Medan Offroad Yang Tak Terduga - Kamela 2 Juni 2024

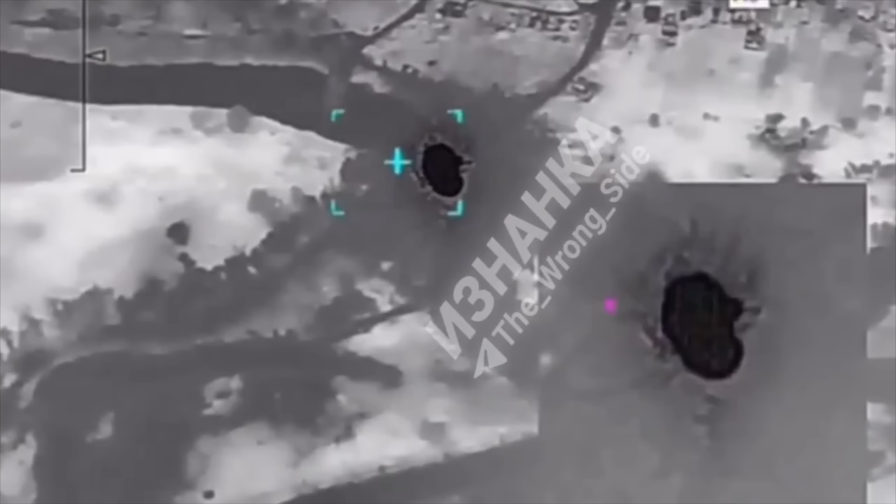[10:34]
Walaupun dengan resolusi yang 4K seperti ini, namun samar-samar bisa kita lihat bagaimana ponton itu akhirnya runtuh setelah terhantam dengan sangat presisi oleh X-38 Rusia.